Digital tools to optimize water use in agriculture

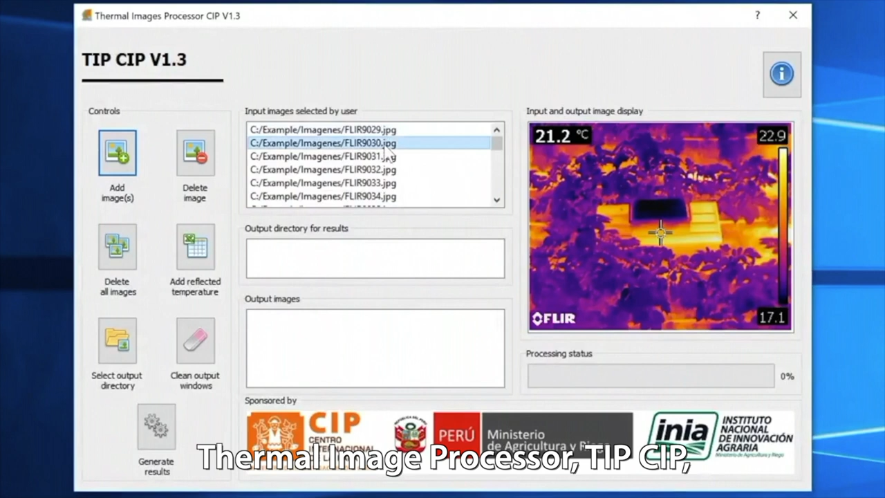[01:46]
On screen: spot 21.2°C, scale top 22.9°C, scale bottom 17.1°C
which is called Thermal Image Processor that allows the integration of
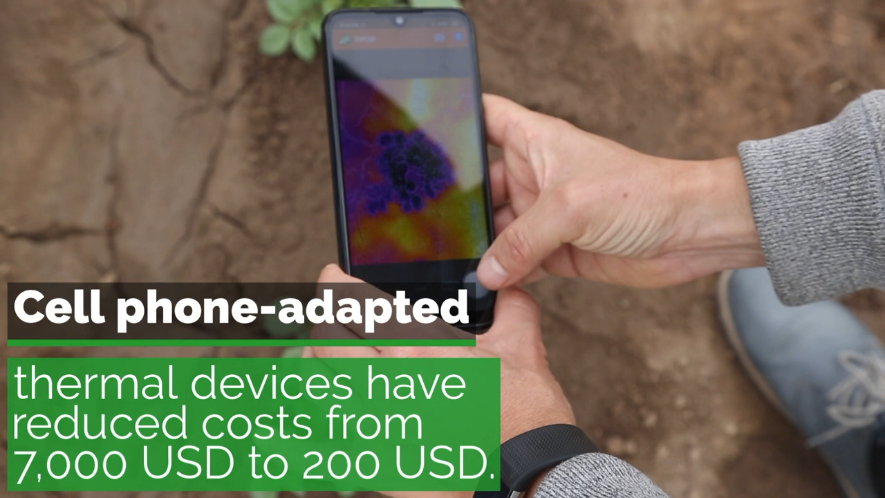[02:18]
We have worked to adapt TipShip software for Android systems.